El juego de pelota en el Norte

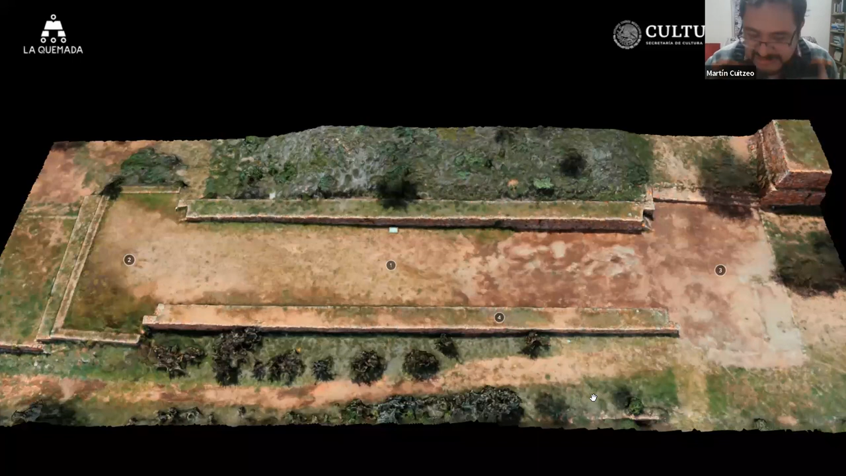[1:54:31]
¿Cómo podría saber lo que había ahí con un registro digital en tercera dimensión? Con un registro digital. Bueno, después de esta de este choro, les voy a mostrar cómo funciona.
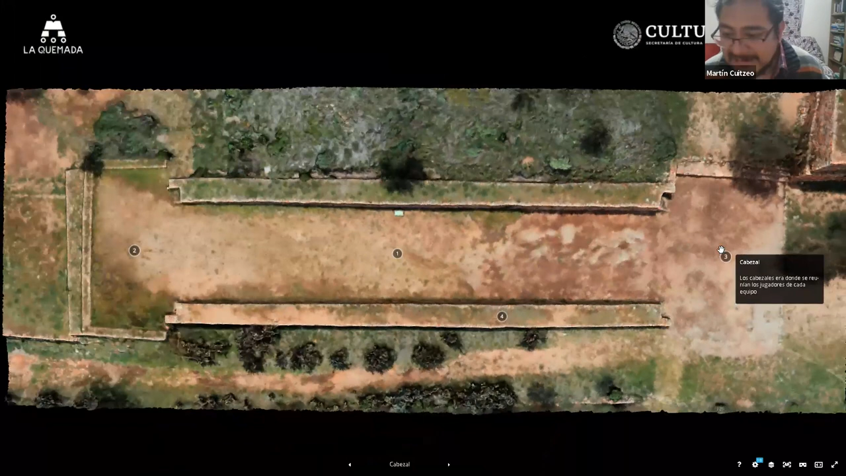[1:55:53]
Los cabezales eran donde se reunían los jugadores de cada equipo, o esa es la hipótesis que se tiene, ¿No?
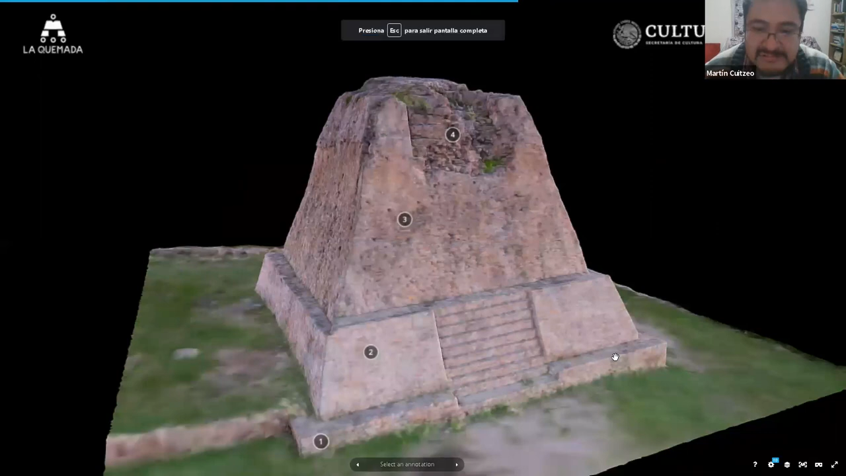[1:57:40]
Entonces, es la misma, la misma cuestión, me parece que está de mucho mejor calidad este modelo,
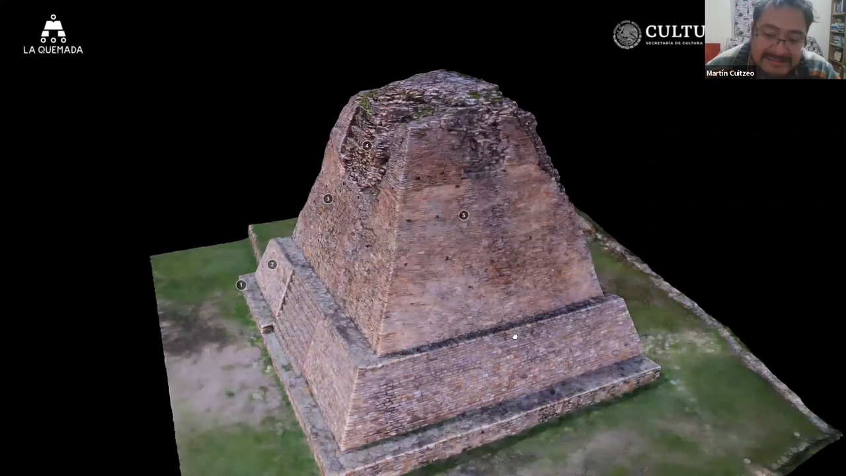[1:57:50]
se puede apreciar perfectamente las piedras labradas, el el trabajo que se hacía en la quemada tenía que ver con el trabajo de estas lajas que se acomodaban, se extraían directamente el cerro y la pirámide estaba integrada al cerro, ¿No?